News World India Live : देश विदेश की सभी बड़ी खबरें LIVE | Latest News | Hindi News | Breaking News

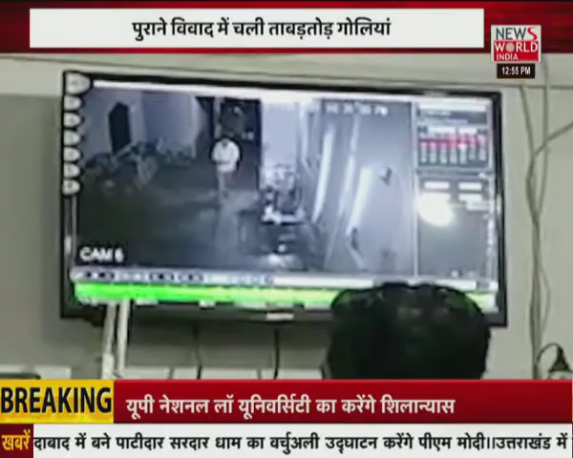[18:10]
कर रहा है खुले आम दबंगो की ये तस्वीर पास में लगे सीसी टीवी कैमरे में कैद हो गई है घंटो दबंगो ने पीडित के परिवार पर अपना कहर बर पाया